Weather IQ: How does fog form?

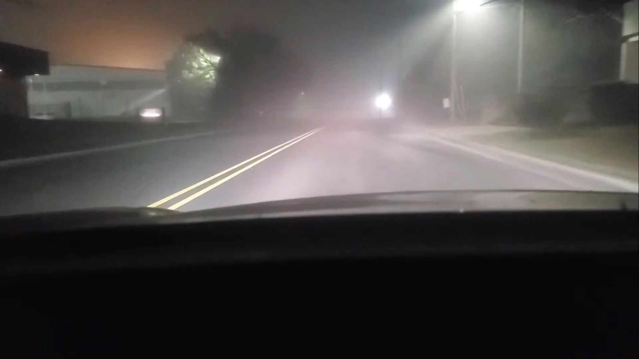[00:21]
making it nearly impossible to see in front of you.